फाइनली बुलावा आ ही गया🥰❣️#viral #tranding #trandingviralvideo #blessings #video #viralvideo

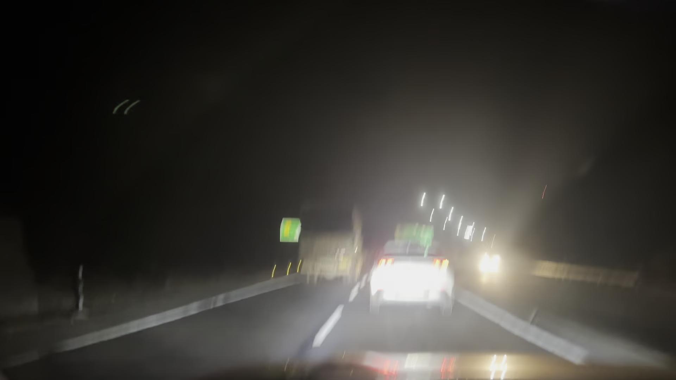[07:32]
बस अभी हम आधे पौने घंटे में हम पहुंचने वाले हैं कटरा वैष्णो धाम। गाइस यहाँ पे आ गया ये टोल, और कटरा तक जाते जाते हमने कोई 4-5 टोल भरे थे, और सारे बहुत एक्सपेंसिव टोल्स हैं सारे ही, मतलब 200 से ऊपर ही हैं सारे टोल।
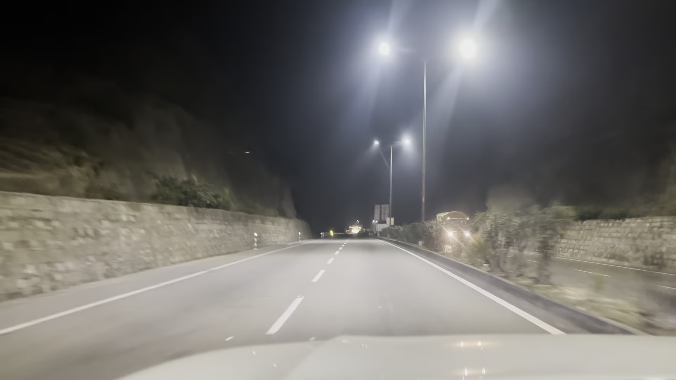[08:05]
यहाँ भी ट्रैफिक ही रहती है हर टाइम। बस यहाँ टोल दे के निकल गए थे हम लोग। अभी गाइस आगे आने वाली हैं टनल्स, बस जम्मू से आगे आपको 4 टनल्स मिलेंगी कटरा के लिए। ये फर्स्ट टनल आ गई थी यहाँ पे।
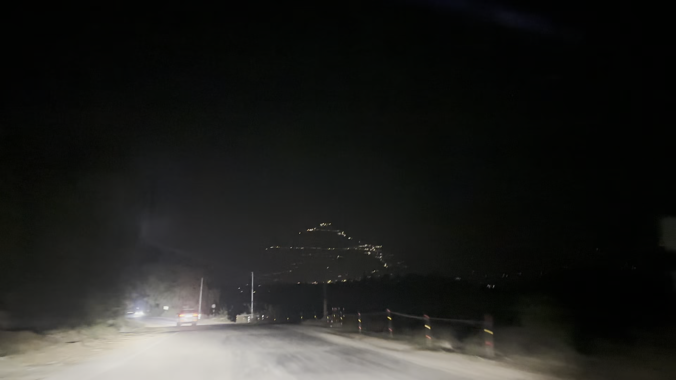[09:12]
हम यही ट्रैक है वो, यहाँ पे हम चढ़ाई करेंगे